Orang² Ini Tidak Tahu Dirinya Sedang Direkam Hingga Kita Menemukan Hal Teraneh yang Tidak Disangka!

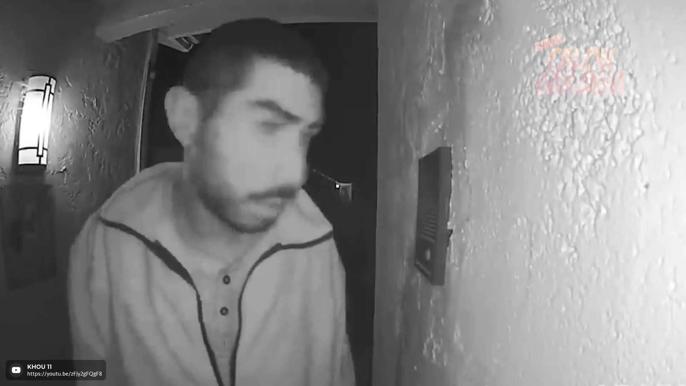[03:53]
Untung aja pasang kamera di pintu depan ya Soalnya sang pemilik rumah jadi tau Kalau ada orang aneh yang suka ngejilatin bel rumahnya ini nih guys Mana pria ini ngejilatinnya selama 3 jam lagi Hobinya aneh banget ya